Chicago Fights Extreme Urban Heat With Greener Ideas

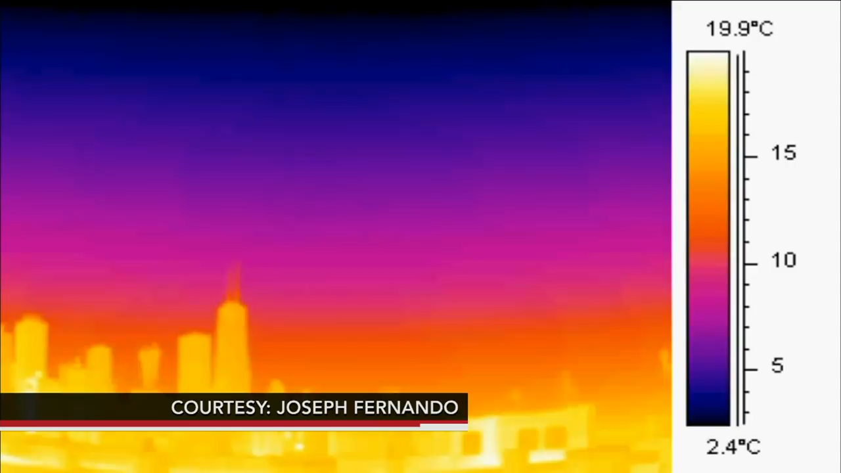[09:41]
On screen: scale top 19.9°C, scale bottom 2.4°C
Thermal radar and mapping will allow them to pinpoint where heat is having the biggest impact.